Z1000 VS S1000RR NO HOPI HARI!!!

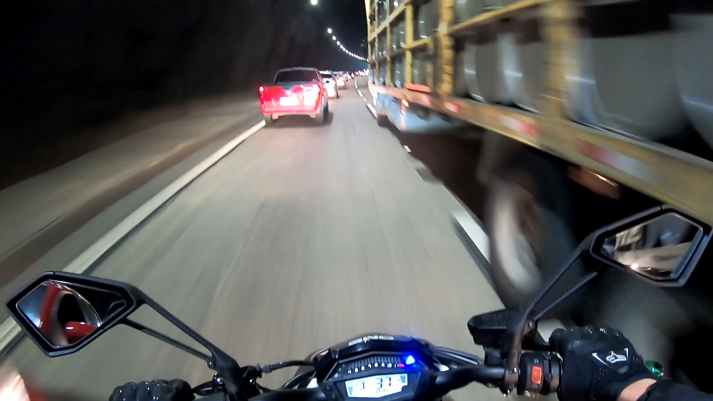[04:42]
Lotado de caminhão, maior perigo. Acho que tem um caminhão quebrado dentro do túnel. Isso mesmo. É, mas não é só isso não. O trânsito continua. Thank you.